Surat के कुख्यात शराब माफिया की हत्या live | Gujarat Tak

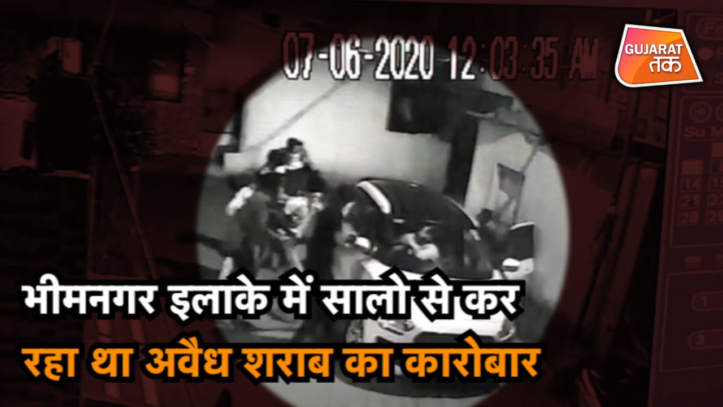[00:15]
हुआ जब वो दैनिक कार्य खतम करने के बाद अपने घर कार्ज से पहुचा था तबी पहले से गात लगाए बैठे
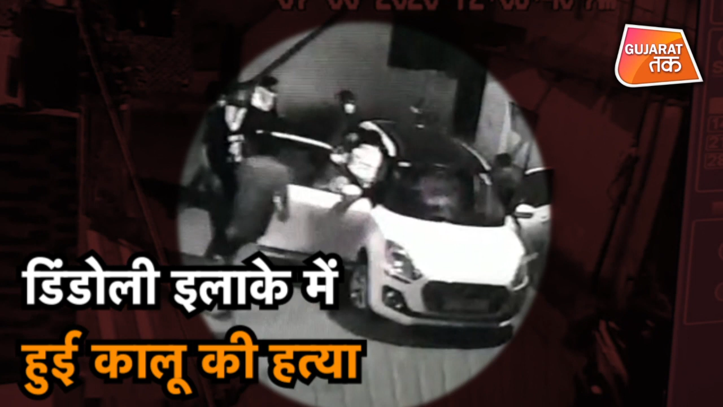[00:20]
हमलावरों ने उसके उपर तलवार और चाकों से अंगनीत वार कर दिये गाया लवस्ता में उसे नीजिय स्वताल में ले जाया गया जहां डॉक्टर ने उसे मुरुद गोशित कर दिया